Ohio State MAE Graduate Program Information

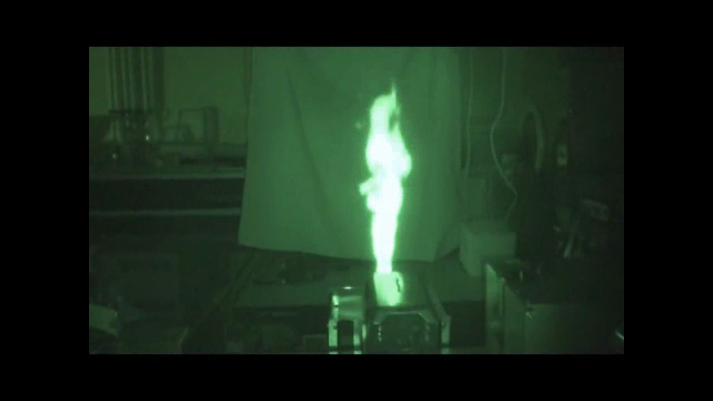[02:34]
Research on turbulent combustion dynamics is conducted using new high-speed laser diagnostics.
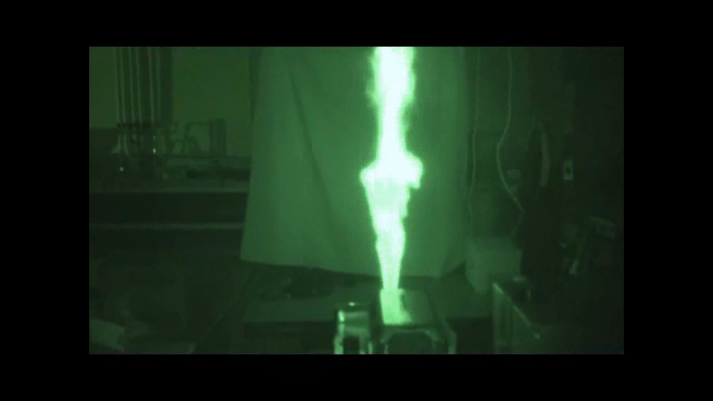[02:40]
By studying turbulent flames in the laboratory, the physics and chemistry of combustion processes occurring in internal combustion
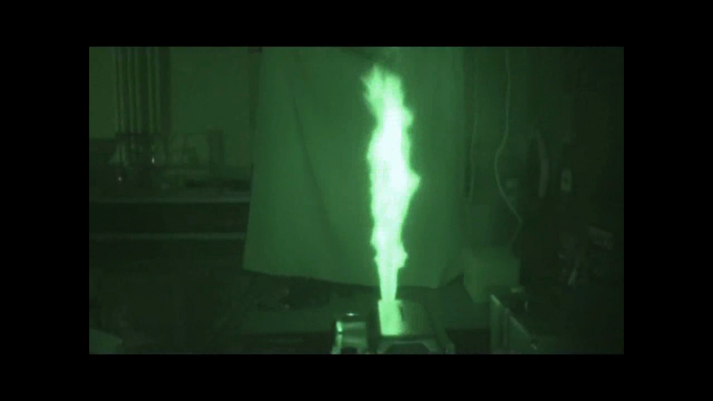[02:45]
engines and gas turbine engines can be understood.